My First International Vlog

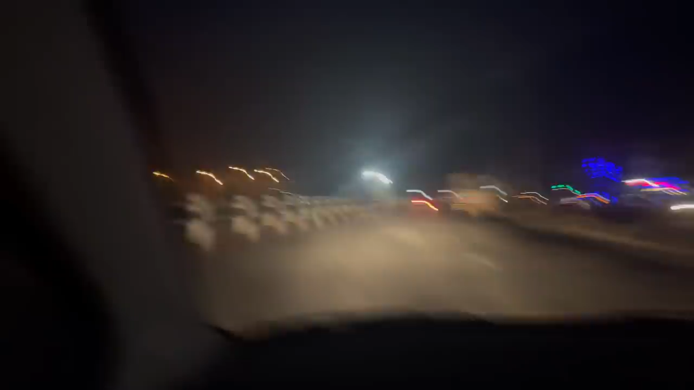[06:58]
भ्यू देखिरहेको मैले भन्नु पर्दैन ल हामी होटल आइपुग्यौँ होटल दि फ्लेमिङ्गो